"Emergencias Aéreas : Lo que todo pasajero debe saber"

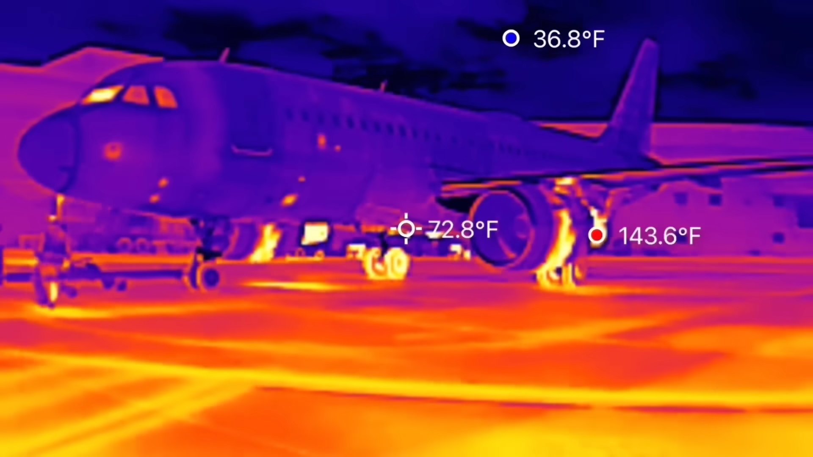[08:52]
On screen: spot 72.8°F, max 143.6°F, min 36.8°F
Ellos tienen equipo especial que pueden mirar con un infrared, determinar si el motor excede cierta temperatura,
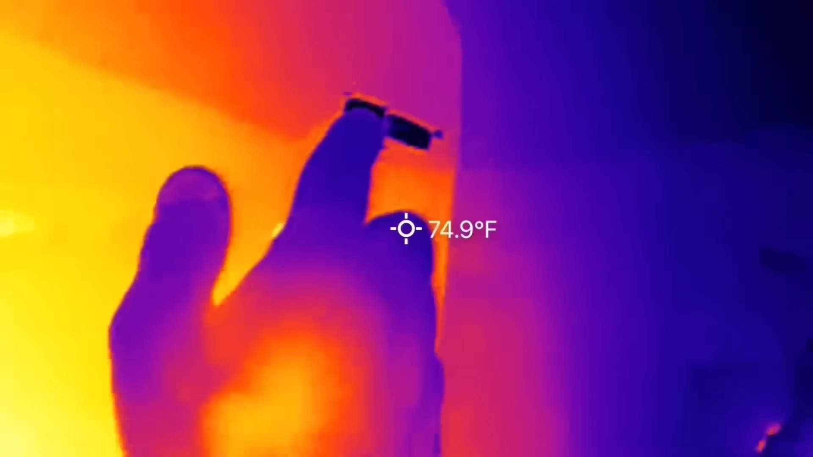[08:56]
On screen: spot 74.9°F
lo que puede indicar que hay un fuego adentro.